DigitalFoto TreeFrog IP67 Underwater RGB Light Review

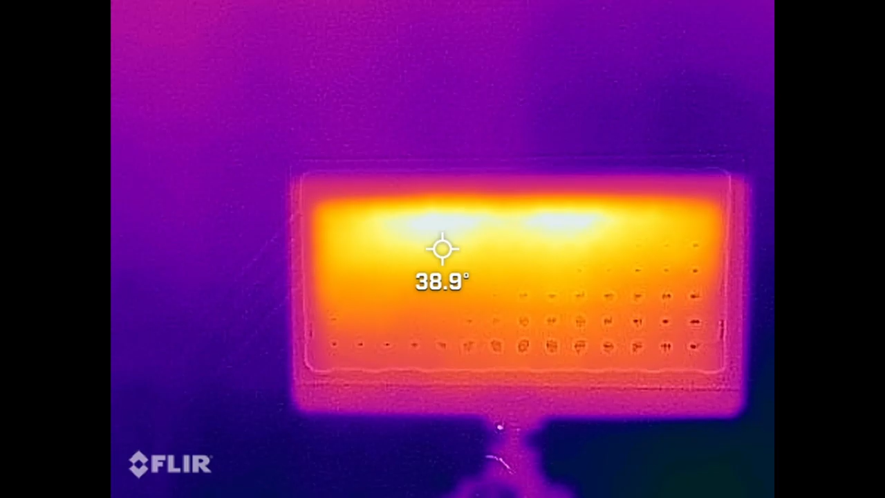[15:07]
We took thermal pictures of the light to see how hot it would get in regular usage.
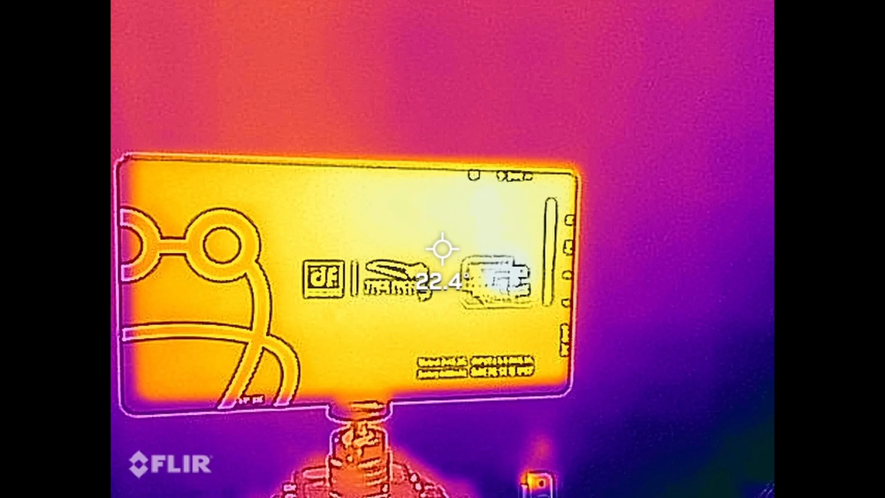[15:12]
And as you can see, the thermal is quite well controlled. There are so many uses for a little light like this, besides on camera.